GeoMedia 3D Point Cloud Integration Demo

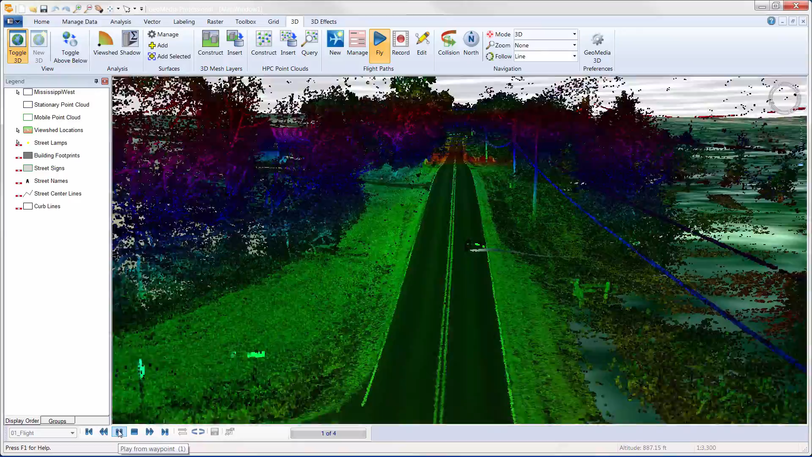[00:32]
This opens up a wealth of new opportunities to utilize the information captured in a point cloud to directly support GIS analysis. My first stop today is Forest City, North Carolina. Here I have terrestrial point cloud data collected for McKinney Road just outside of town. You'll notice that I can distinguish the high tension wires above the road.
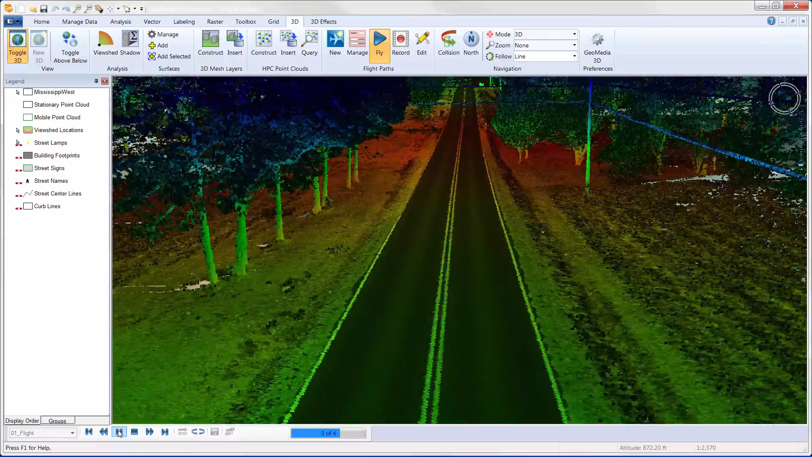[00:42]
This is a great example of the level of detail that can be captured in a point cloud. What's even better is that there may be detail in there that I don't need today, but can come back again at a later date and harvest it, supporting the concept of capturing once and using many times. Here's a teaser for another video in the GeoMedia 3D series. We're not just displaying the point cloud, it is available for analytical use. You can see how easy it is to create a viewshed from the point cloud data and see the results in real time.
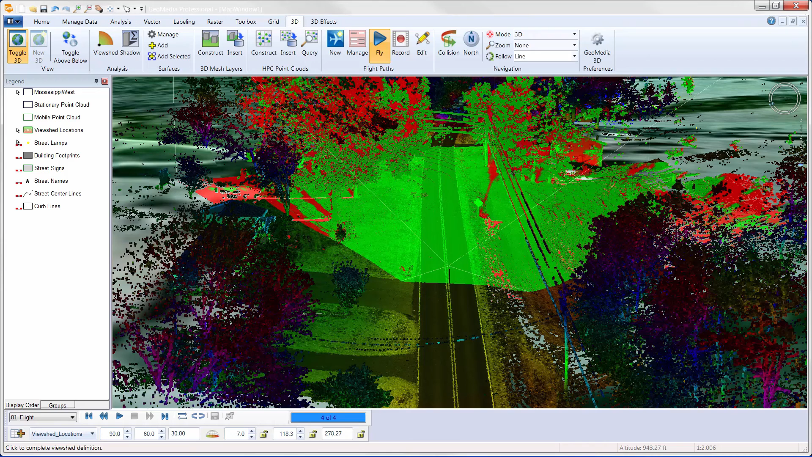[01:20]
For more about this, check out the GeoMedia 3D viewshed demonstration video. And just to prove that the point cloud data is a first class GIS citizen, meaning that it is just another data type, here's the familiar attribution dialog for the viewshed created from it.
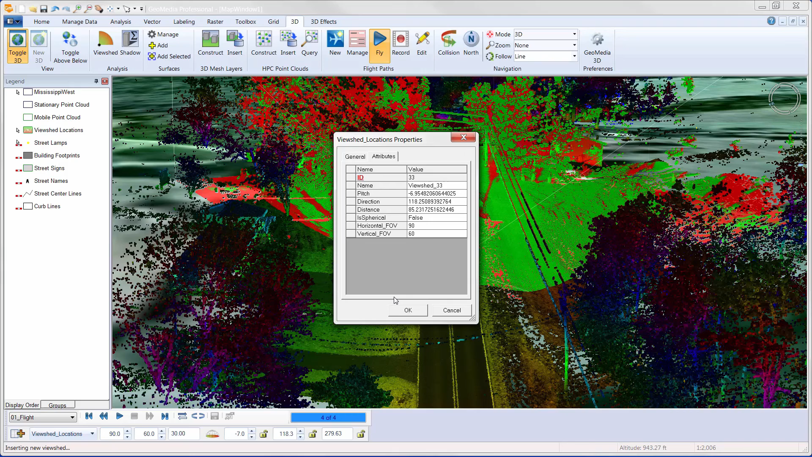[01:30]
Same as for my GIS features. I'll kick off navigation around the area to let you appreciate the fully immersive point cloud experience and the level of detail that you get with point cloud data.
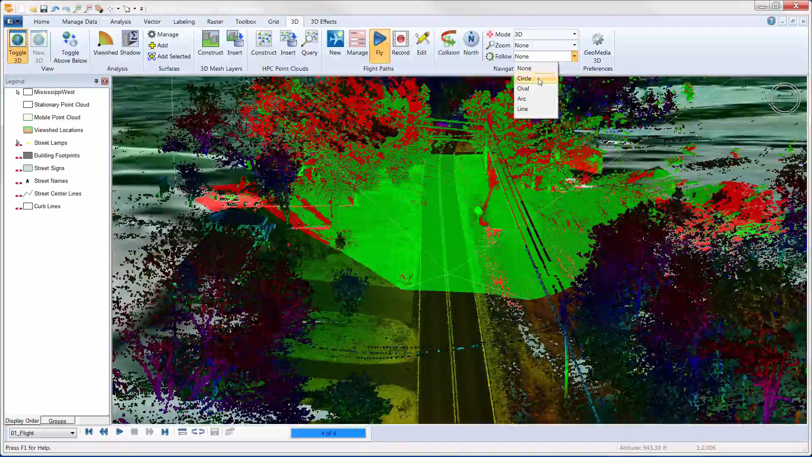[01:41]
That's pretty spectacular for a GIS, isn't it?
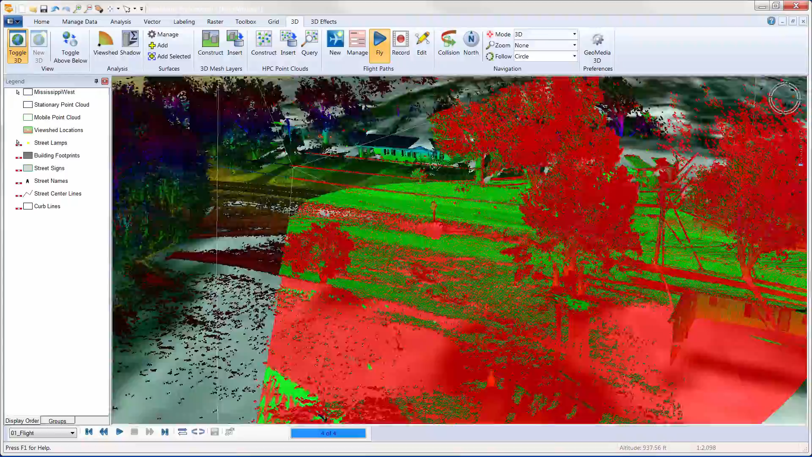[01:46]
Next up, I'm going to make a stop in Summit,
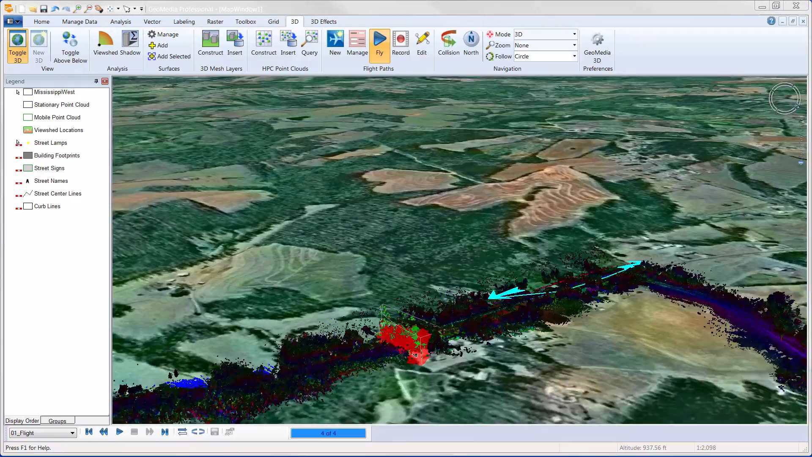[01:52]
Mississippi to take a ride down Route 570, also known as Northwest Avenue. You can see from the point cloud data that there is a highway overpass. That would be difficult to recognize quickly from a 2D GIS view. I also have a lot of flexibility with the point cloud data. Here, I'm going to change to using the intensity as my color setting. Color sequences such as this allow us to better control the visual aspect of the point cloud. For example, with some color sequences, street furniture will pop out,
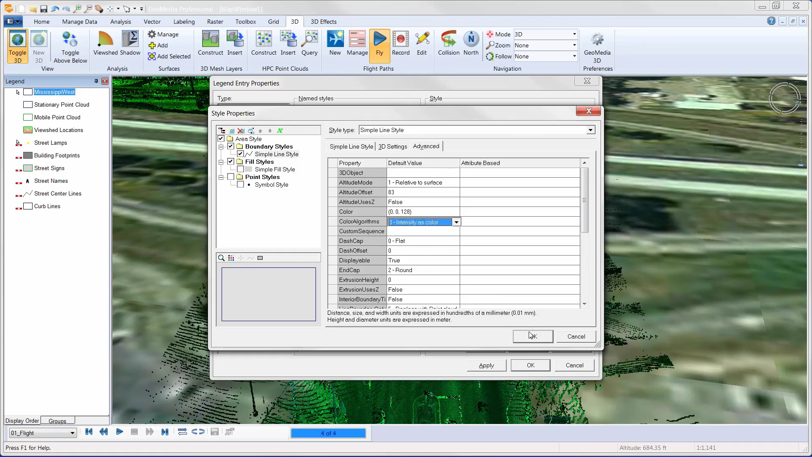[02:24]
and with others, the vegetation will pop out. This particular point cloud data set has been classified using ASPRS last file conventions. Each point in the data set has been assigned a value for a collection of LAS attributes.
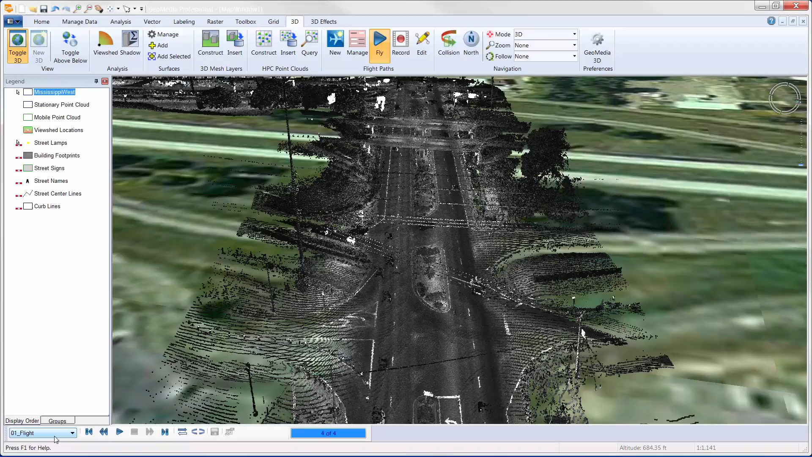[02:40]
LAS attributes can include, but are not limited to, classification, return count, scan direction, and scan angle rank.
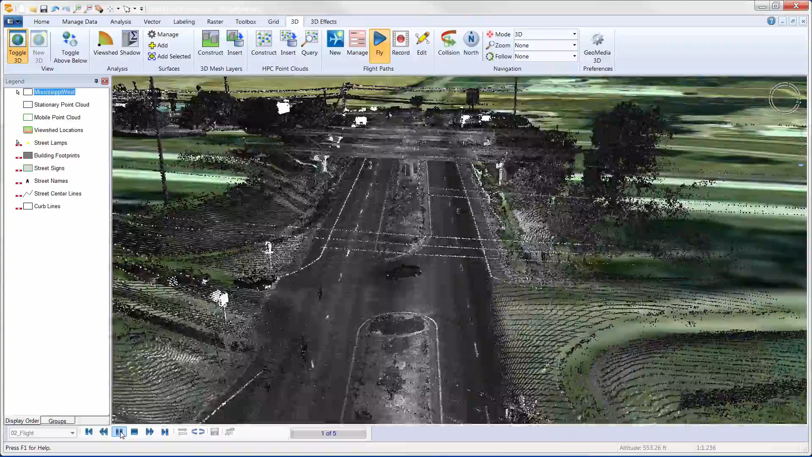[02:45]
Using GeoMedia 3D, we can filter points on these attributes.
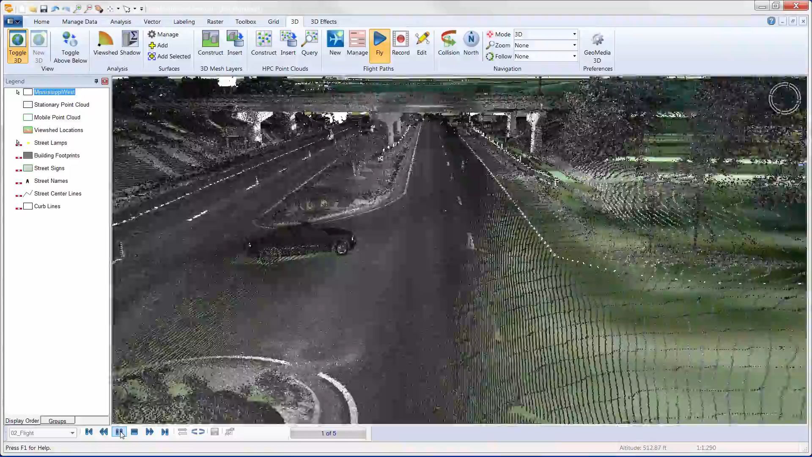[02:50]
We can, for example, filter out data using the classification attribute.
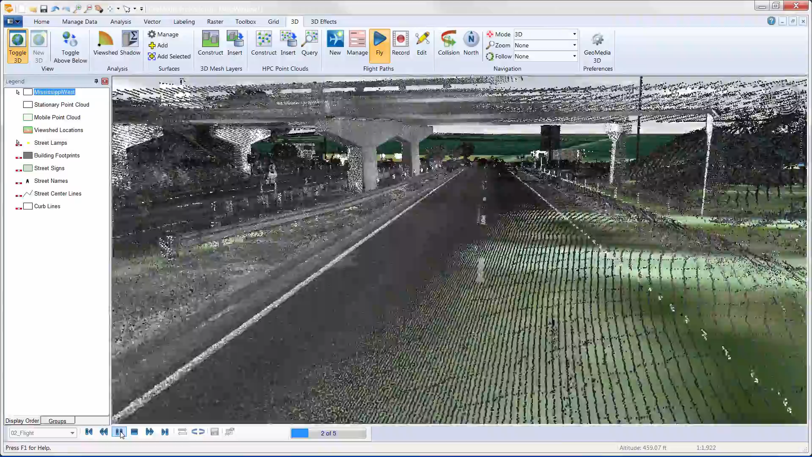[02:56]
Having this information easily accessible is very useful
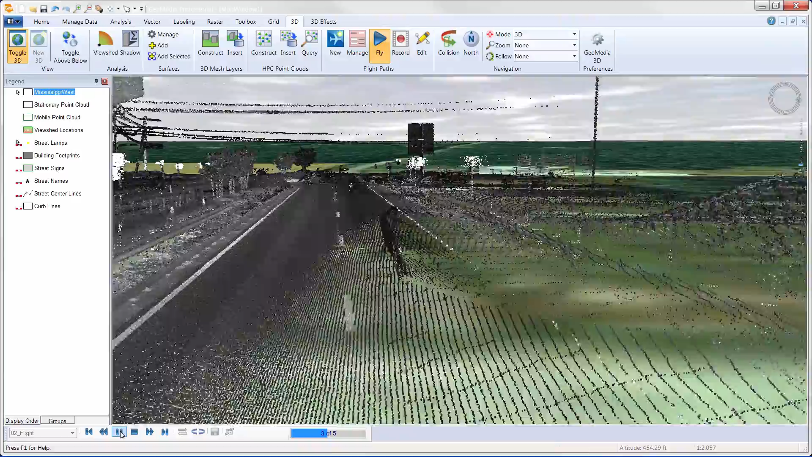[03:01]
and allows you to dynamically filter which point cloud data you want to display.
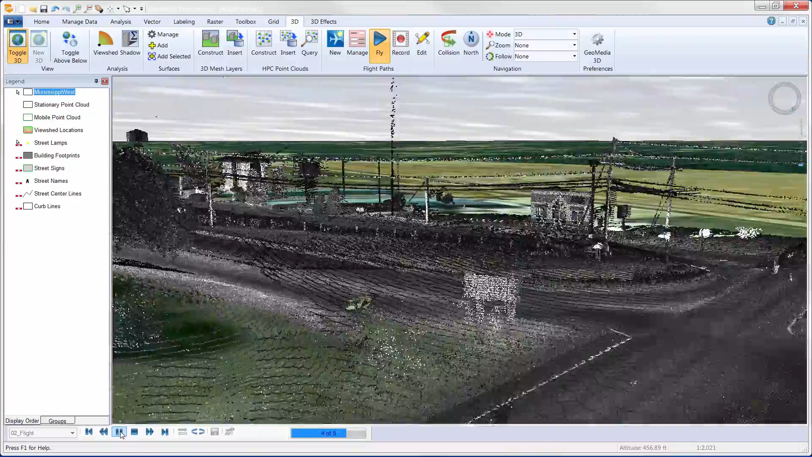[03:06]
For example, you may only want to view bare earth points, or you may only want to view vegetation points.
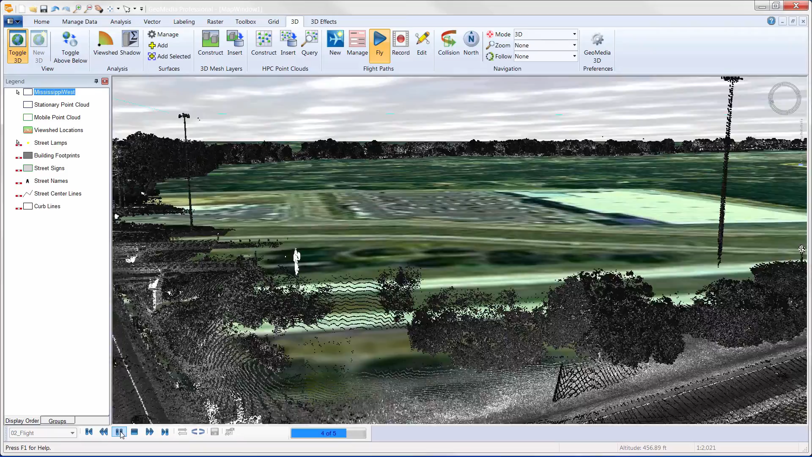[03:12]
In this demonstration, we are going to use the query hexagon point clouds command to gain a better understanding of these attributes. This command allows you to retrieve attribute information from individual points within the hexagon point cloud files that have been displayed in the 3D map window. When the query point cloud tool is toggled on, the cursor appears as a pointer. When the pointer is positioned over the GeoMedia map window and the mouse is clicked, a window displaying a matrix of attribute names and associated values for the closest point is displayed.